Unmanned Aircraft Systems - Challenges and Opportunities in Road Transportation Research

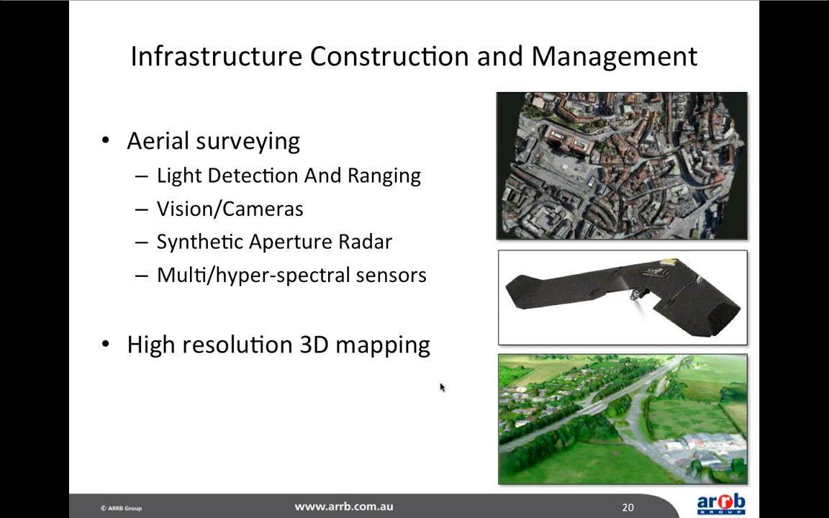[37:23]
But basically, you can imagine spinning this round, zooming in and looking at a 3D representation of your world. The accuracy of that really depends on the quality of the sensors and all those other factors I mentioned earlier. And that technology is also seeing a lot of application at the moment in agriculture as well. Finally, there's traffic management.